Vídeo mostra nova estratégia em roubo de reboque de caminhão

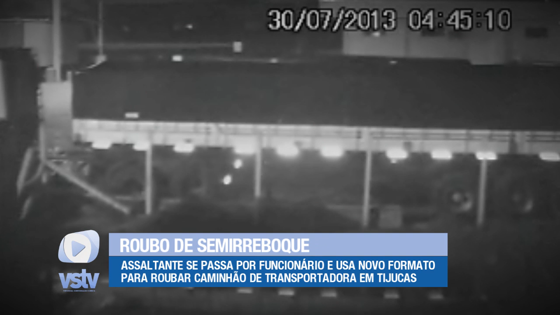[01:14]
Por volta das 19 horas, ele coloca seu cavalinho junto aos outros dois e só volta durante a madrugada para estar retirado do mesmo. Ele espera os outros motoristas saírem do local para praticar o roubo. A ação dura pouco mais de 10 minutos e, de acordo com o proprietário do semi-reboque, o ladrão fugiu pela BR-101 sentido a Itajaí. Até o momento, poucas informações levaram a polícia a uma definição das características do bandido,